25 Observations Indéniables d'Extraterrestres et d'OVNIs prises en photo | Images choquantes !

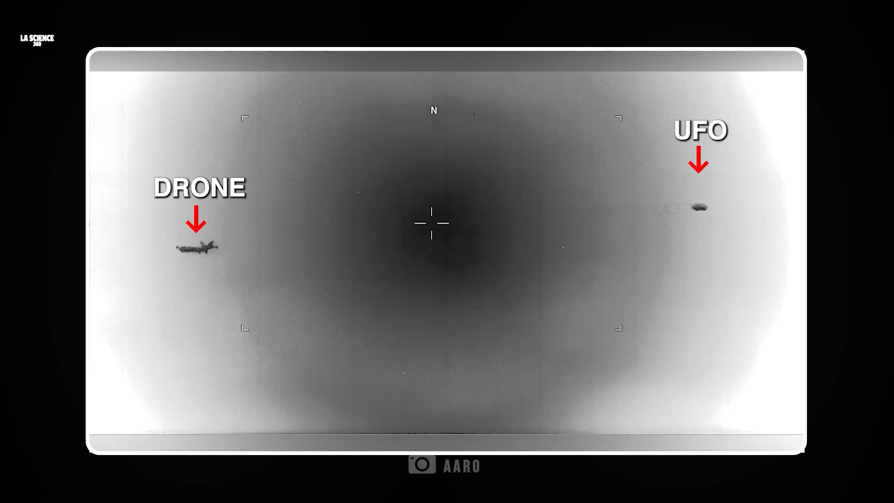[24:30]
Cet incident a eu lieu quelque part en Asie du Sud.
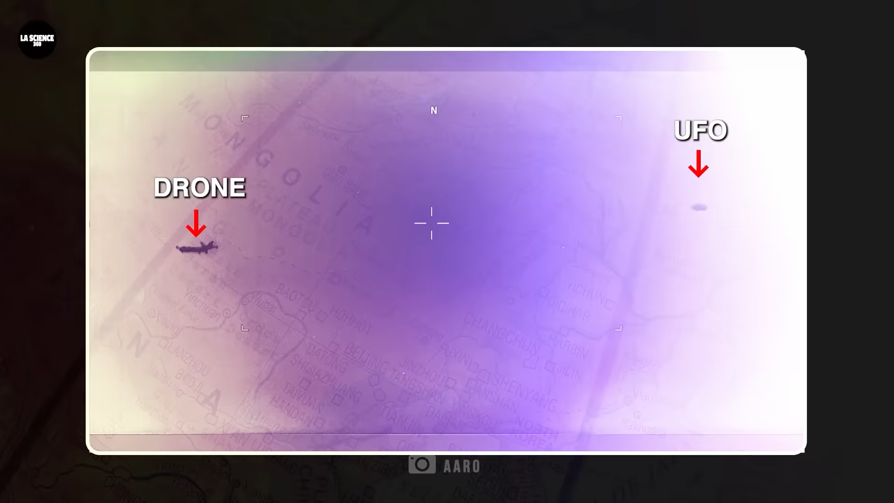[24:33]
Un MQ-9, un véhicule aérien sans pilote, effectuait une opération de surveillance de routine pour l'armée de l'air américaine.
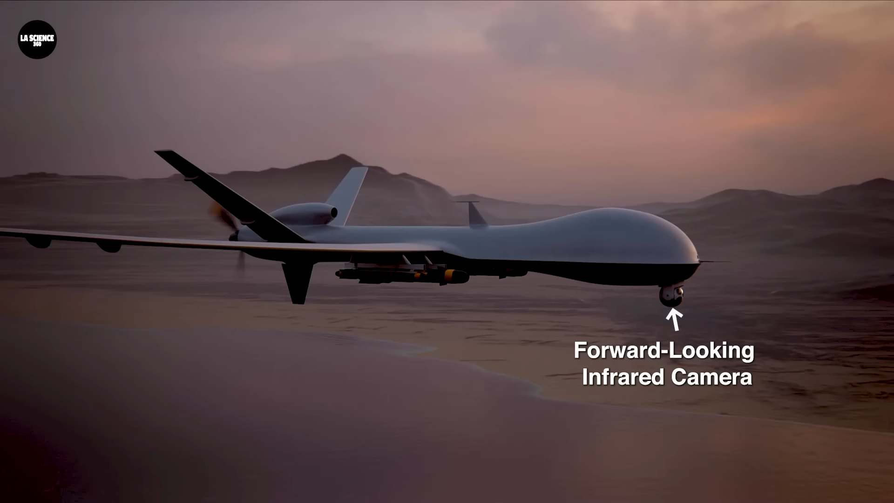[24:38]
Soudain, un objet d'apparence très suspecte l'a frôlé. Il s'agissait d'un engin circulaire ressemblant
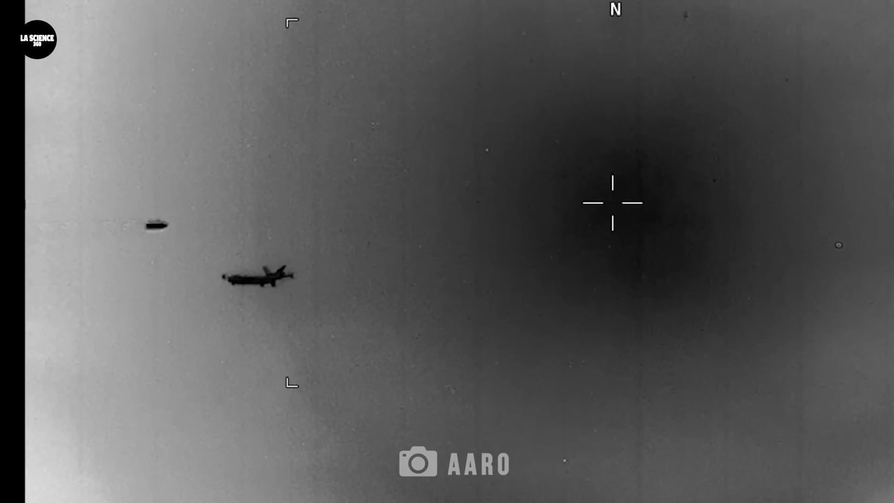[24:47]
à un disque et se déplaçant à une vitesse relativement élevée en ligne droite.
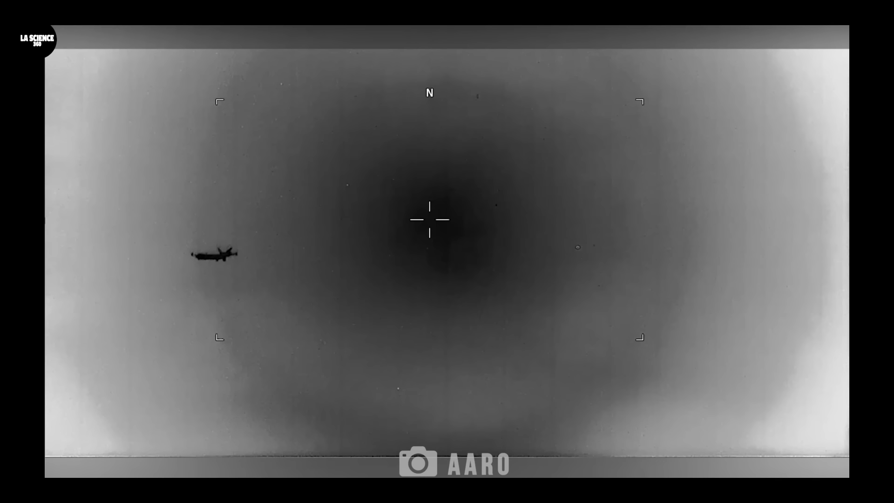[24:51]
Ces images ont été prises par un autre MQ-9 qui se trouvait à proximité.
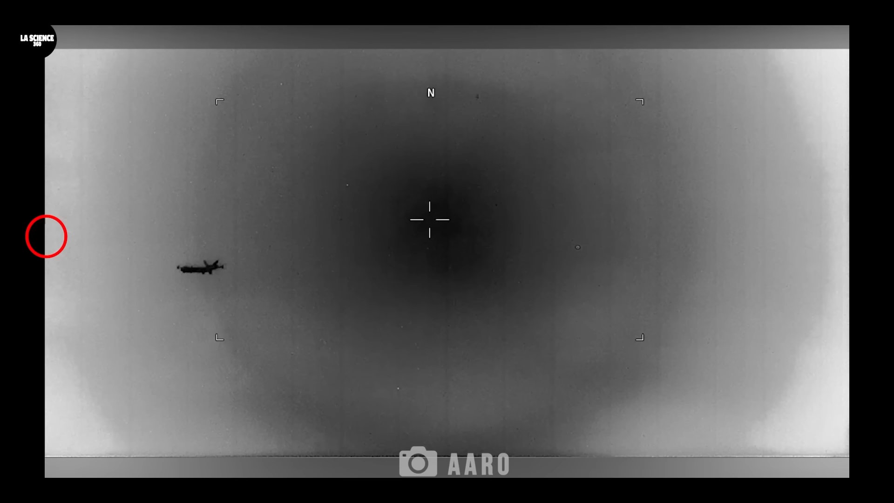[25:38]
Mais aucun avion actuellement connu de l'homme ne ressemble à l'OVNI vu ce jour-là en Asie du Sud.
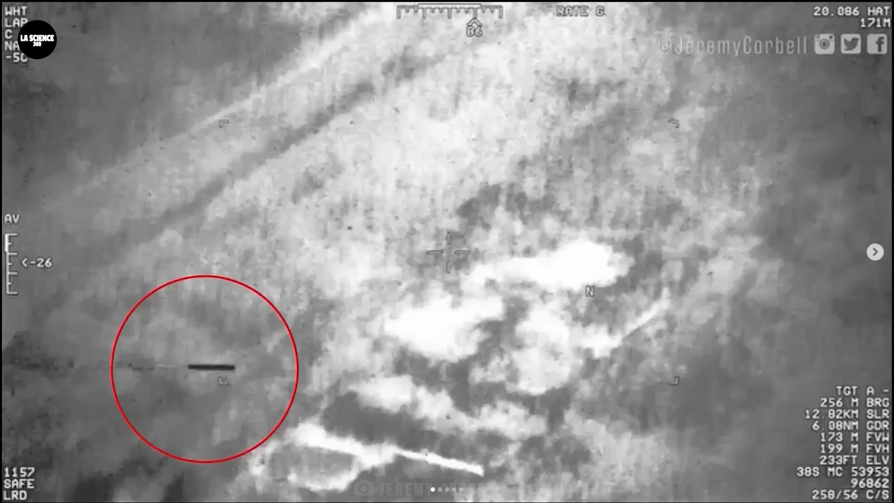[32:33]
Ce mystérieux objet planant présente une ressemblance frappante avec le Bagdad Phantom,
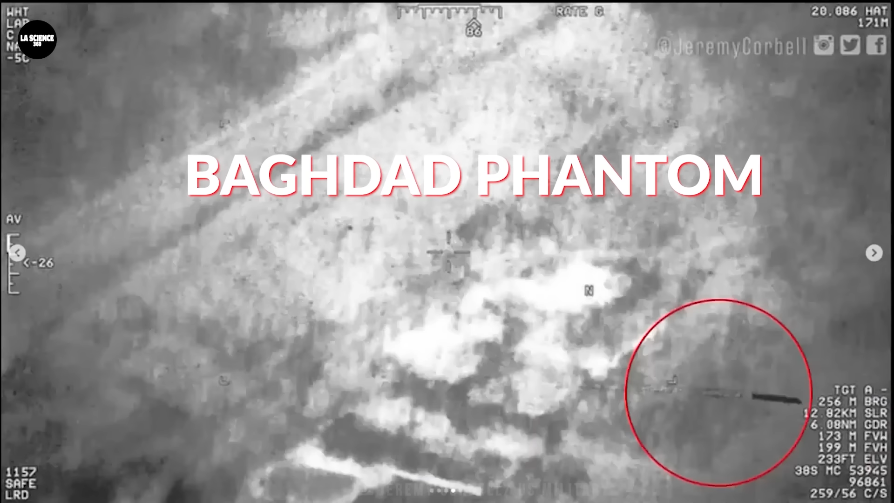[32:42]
un objet mince et cylindrique repéré au-dessus de l'Irak en mai 2022 par la caméra thermique infrarouge d'un drone Reaper de l'US Air Force.
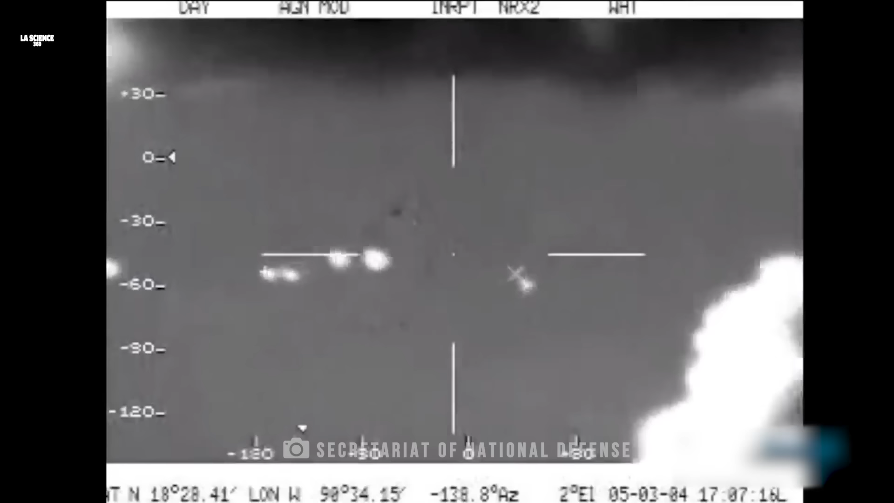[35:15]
mais les ovnis étaient si rapides que les avions de combat mexicains les ont perdus de vue et ils n'ont jamais été vus par la suite.
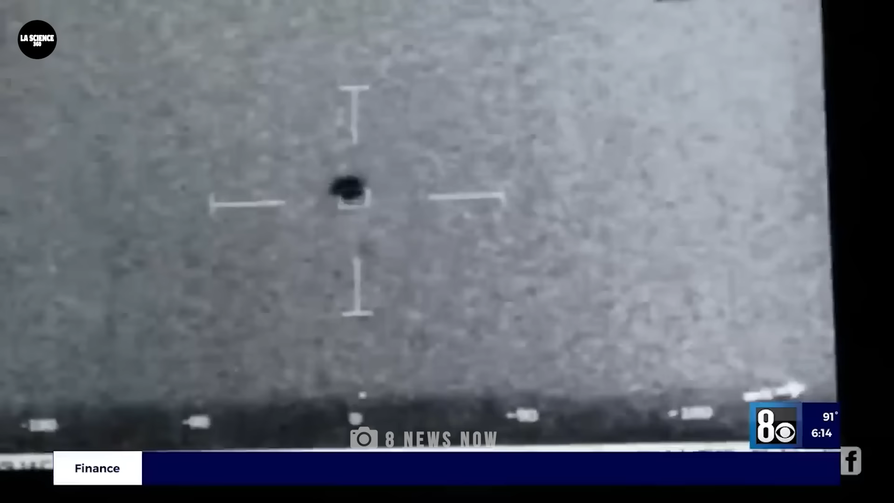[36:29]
l'équipage de l'Omaha a détecté grâce à de multiples systèmes de capteurs des objets inconnus qui entouraient le navire.
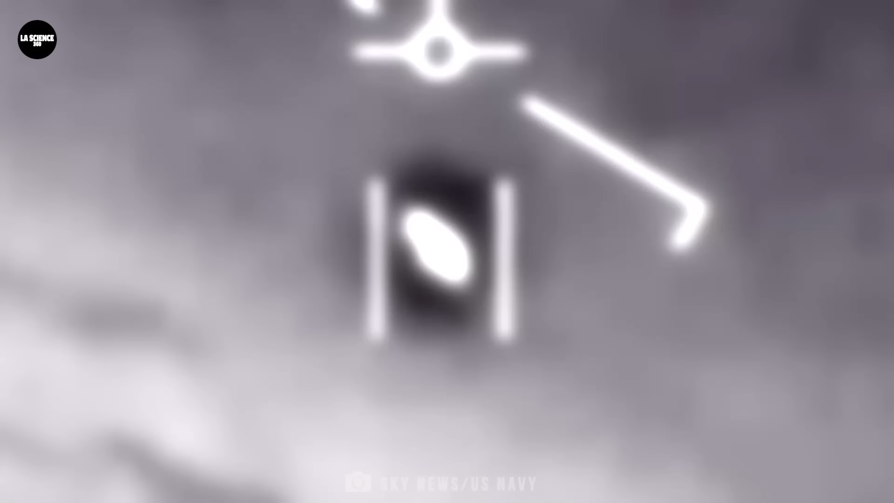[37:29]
Ce qui les a encore plus choqués, c'est le mouvement d'inclinaison de l'engin de gauche à droite qu'ils manœuvraient dans les airs tout en se déplaçant à grande vitesse. Le pilote a également noté que l'UAP se déplaçait à contre-courant du vent qui, ce jour-là, soufflait à une vitesse de 120 nœuds, soit environ 138 000 à l'heure.